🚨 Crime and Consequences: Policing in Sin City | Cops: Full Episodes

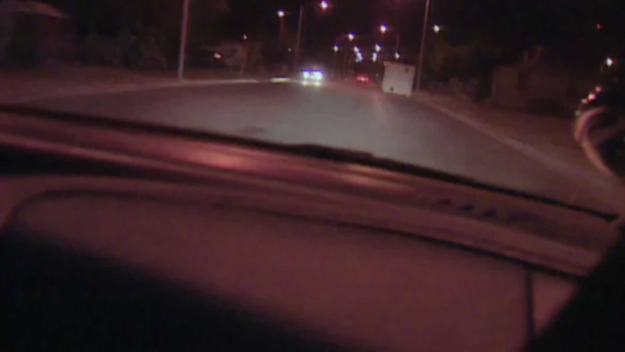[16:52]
Big bumps. Big bump. Get hit by another cop. They're stopping. There he goes. Blue badge, black shirt. And the location of vehicle stopped at. He's running northbound through the park. I'm going to go back this way.